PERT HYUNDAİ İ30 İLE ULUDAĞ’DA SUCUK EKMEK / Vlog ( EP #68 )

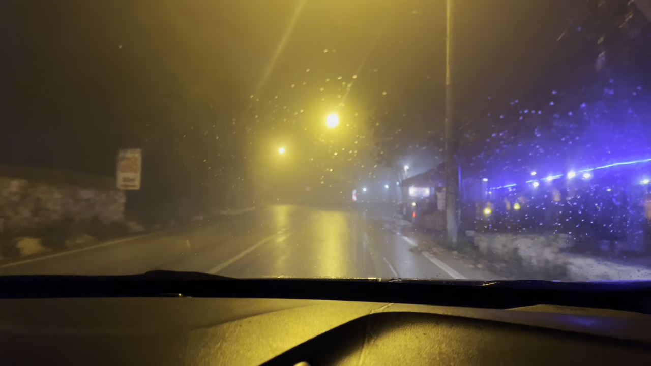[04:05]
Şu sise bak be. Ya Enes mükemmelsin. Vallahi mükemmelsin ya. Kardeşim benim. Önünü görmeden sollama, evine kara haber yollama. Aynı zamanda arkadaşlara buradan da bilgi verelim. Sis havada uzunlar açılmaz. Aynen öyle. Sis farı yok mu arabanın? Var. Şu an açık abi. Açık mı? Vallahi bayağı güzel sisli bir yolun üzerinden gidiyoruz ki daha Uludağ'ın U'suna bile gelmedik.
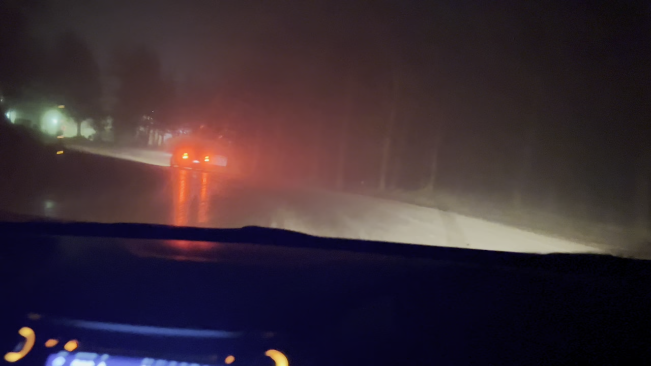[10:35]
Sevgili arkadaşlar böyle sisli durumlarda ya da uykunuzun geldiği durumlarda ne yapmamız gerekiyor? En büyük örneklerinden biri önde gidiyor. Önünüzde sizden daha delikanlı birini buluyorsunuz. Salıyorsunuz önden böyle 50 metre ileriden. O gidiyor, yolunuzu aydınlatıyor. Siz de böyle daha güvenli, daha keyifli, daha rahat sürebiliyorsunuz. Katılıyor musun Enes bu dediğime?
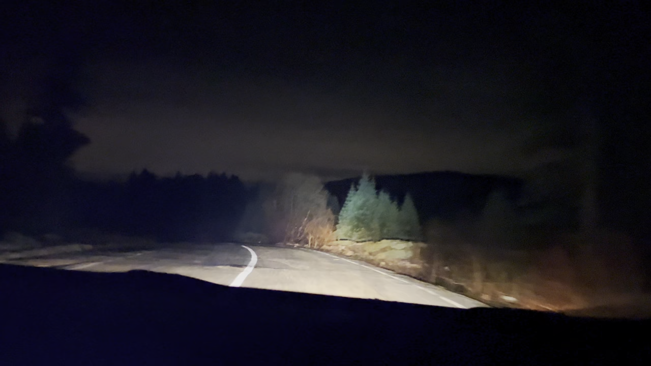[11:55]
Elimizdeki imkanlarımız bu kadar abi. Abi burası çok karanlık. Yo oğlum, buradan bakıyorum gündüz gibi kameradan. Kapatsana farları, kapat. Vallahi de aynı. Ne görüyorsun, ben görüyorum. Kapat farları, bak buradan. Maşallah abi. Çok ilginç ya.